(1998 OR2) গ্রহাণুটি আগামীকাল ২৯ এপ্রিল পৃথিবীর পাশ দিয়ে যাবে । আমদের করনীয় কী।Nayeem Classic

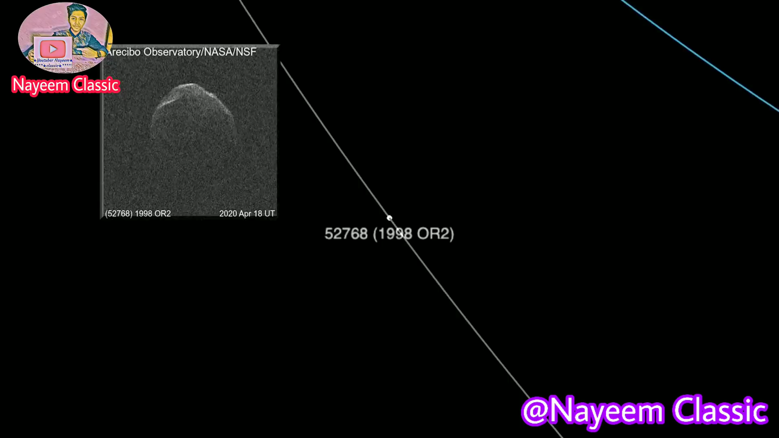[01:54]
মানে ছাত থেকে সোলো গুন দুর তেকে এই গ্রোটি চাবে আর
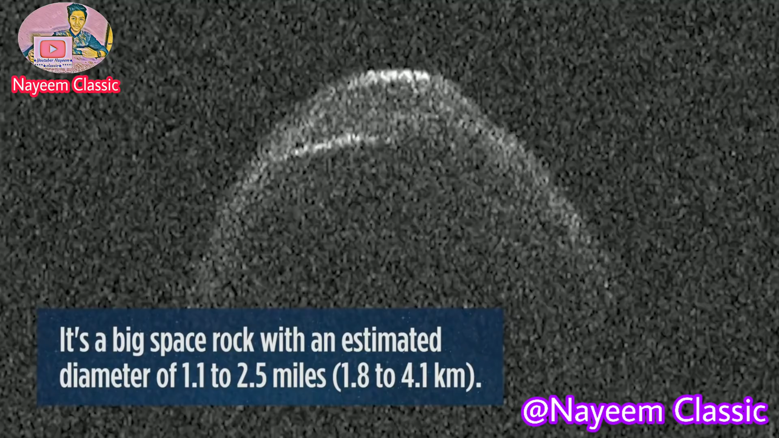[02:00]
এই হত্ছে 1-9-9-8-0-2 গ্রোটি এইচে এইটি লাইর আকার
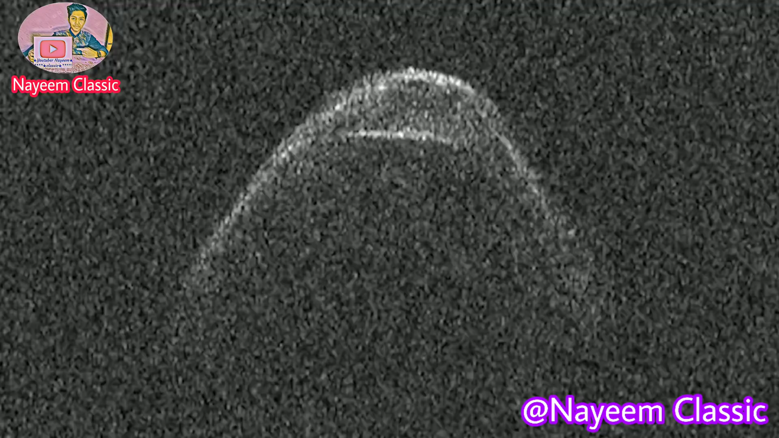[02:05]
এইচে পিকে নের ইভাবে ছোবে তুলেছে তো এখন তেকে ই� পিতে